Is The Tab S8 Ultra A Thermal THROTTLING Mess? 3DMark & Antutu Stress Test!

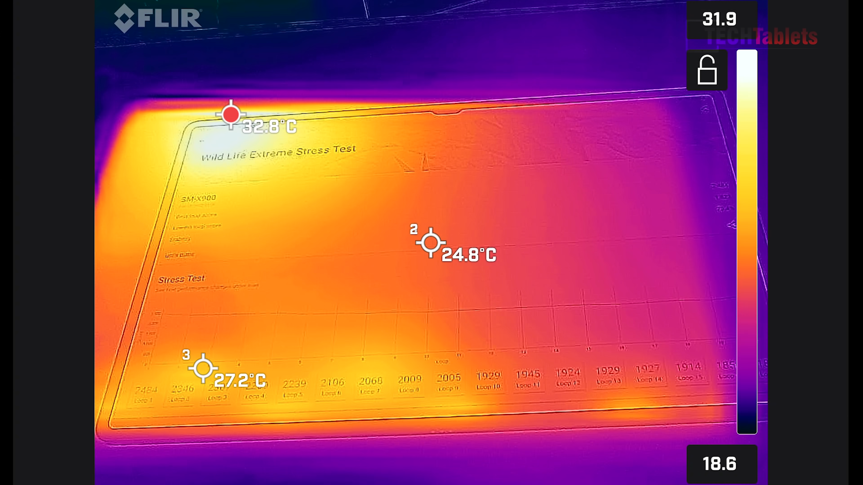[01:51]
So that's actually not too bad, 33, because I've seen 50 degrees on the Xiaomi 12 and the 12 Pro. I will flip it over now, and we'll take a look at the back, because that's where I do feel a bit of heat.
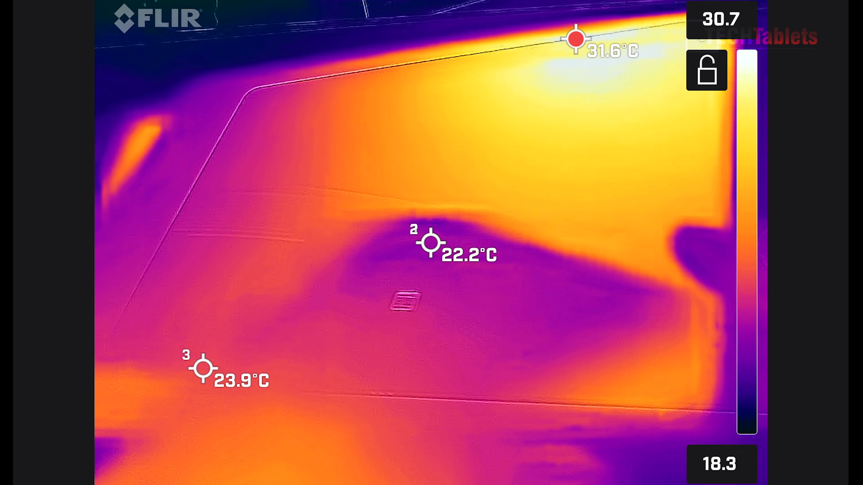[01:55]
On screen: max 31.6°C
And you can see that that's excellent. That is really good, about the same kind of temperature.
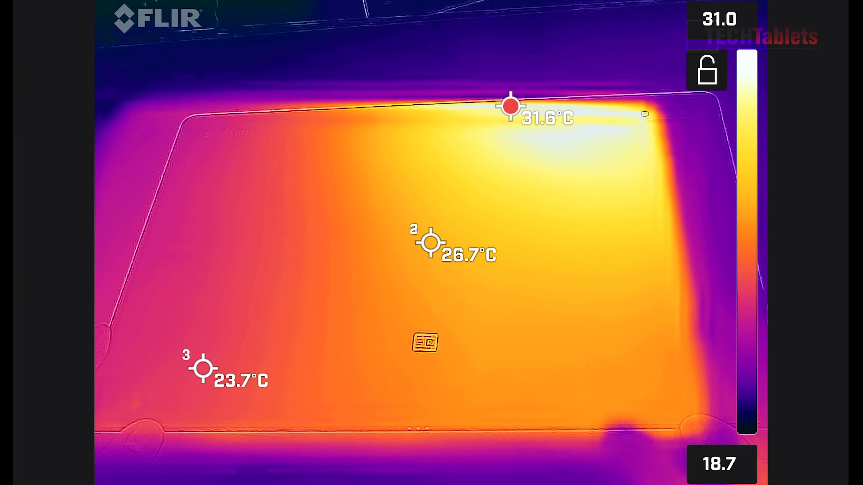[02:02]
So 33 degrees after just 20 minutes of the wildlife extreme stress test.
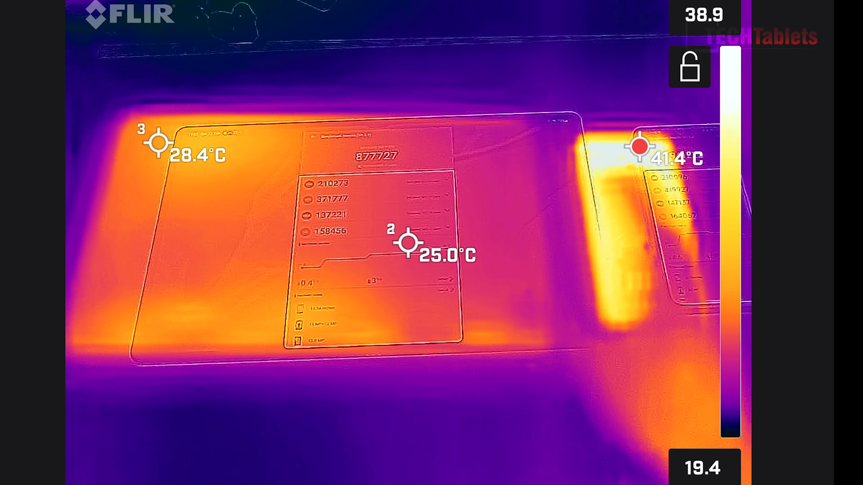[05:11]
On screen: max 41.4°C
This makes complete sense. It's normal, all right? This is dissipating so much more heat. It's really large. So that's the front of them. Let's flip them over. And you see the back of the phone here getting a little hot, 40 degrees almost, but not too bad.
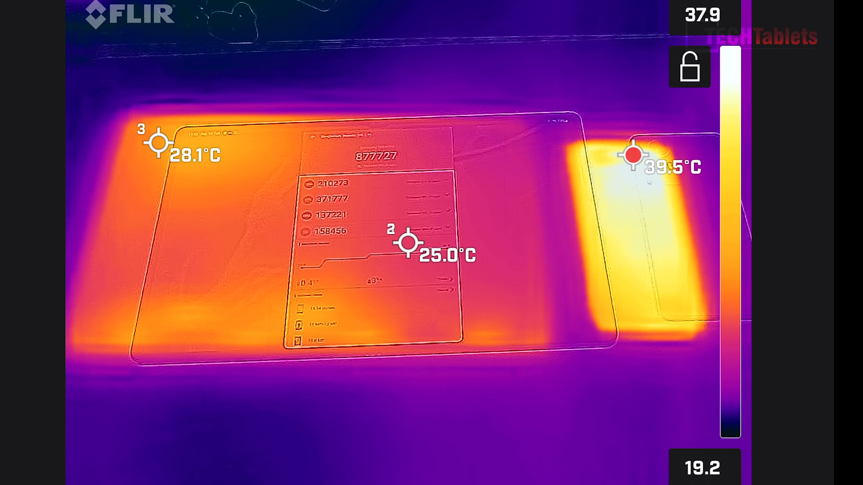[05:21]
On screen: max 39.5°C
That's good. The worst I've seen it actually get is up to about 50. What about the huge Tab S8 Ultra here? So the back of that one, oh, look at that. That's really good. Let me just move this third marker here onto where it looks quite warm. So it's really only getting up to about 29 degrees around there.
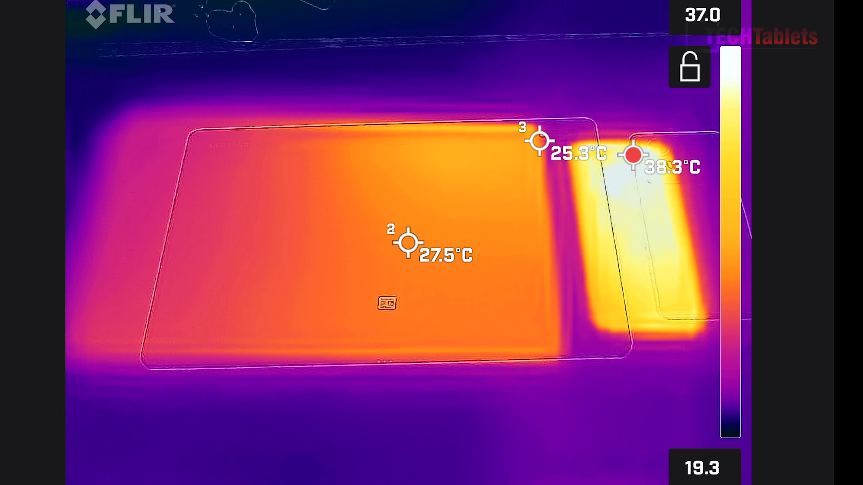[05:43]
So that's excellent so far with the thermals on it.